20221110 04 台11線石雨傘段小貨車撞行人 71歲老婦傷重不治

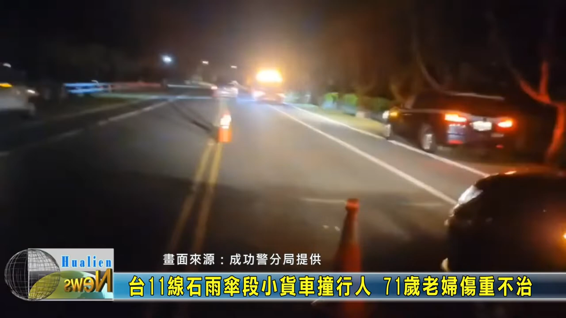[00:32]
祸的现场进行踩正昨日晚间接近7点时台11线十余闪路段发生了一起死黄的车祸意外一辆小货车疑似因为天色昏暗视线不佳撞击到铜像步行的妇人造成71岁的妇人当场失去呼吸心跳在紧急受医急救后人事伤